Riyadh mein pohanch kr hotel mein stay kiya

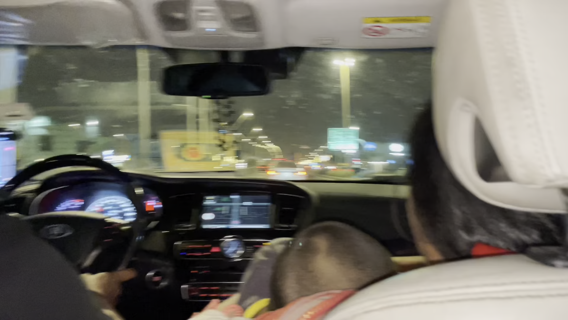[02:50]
हम जो पहले ऐसे वो दुकानें वैसे ऐसी कोई मार्केट नजर तो नहीं आ रही जहाँ पे हम पहले आके रुके थे।
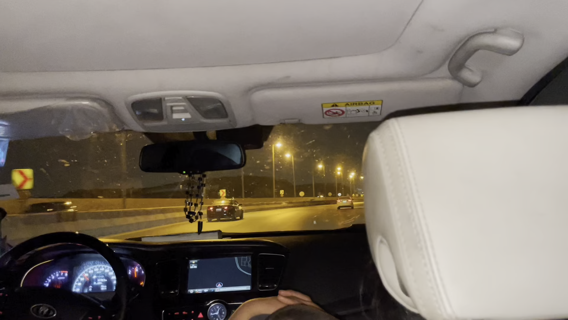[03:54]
रेस्ट करके फिर जाएंगे, निकलेंगे कतर के लिए रवाना होंगे। वो देखो ना शहर के आगे आ गए, ये सेंटर वाला साहब,